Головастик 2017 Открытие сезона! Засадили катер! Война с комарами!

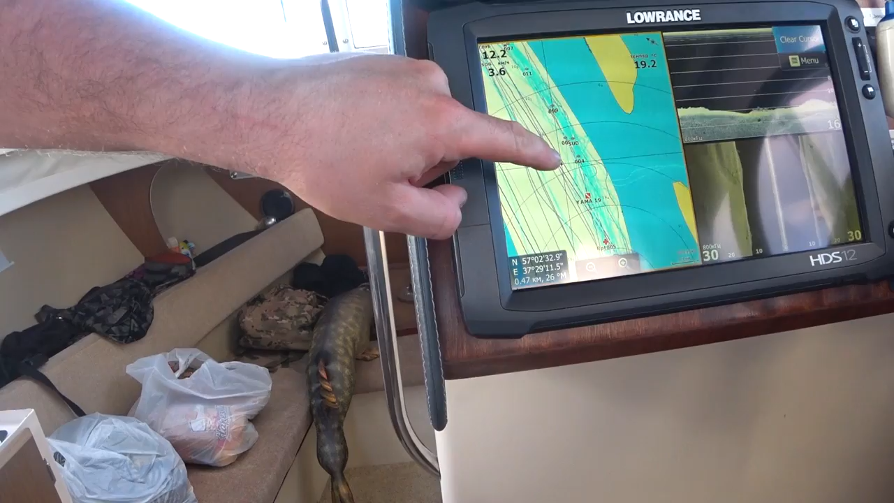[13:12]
где были поклевки у меня Тык-тык-тык-тык Я вот их отмечаю Вот так вот целая дорога Целый путь получается Вот здесь путь Потом разворачиваешься И идешь обратно
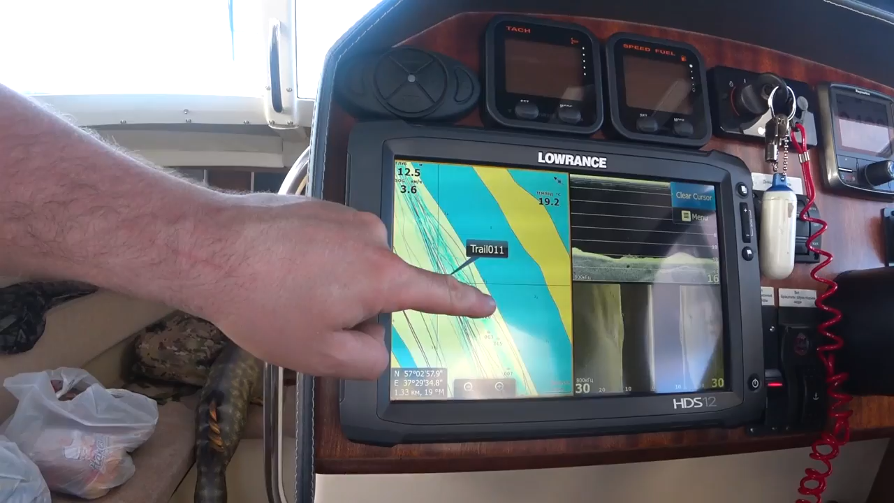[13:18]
Вот Потом дальше там есть еще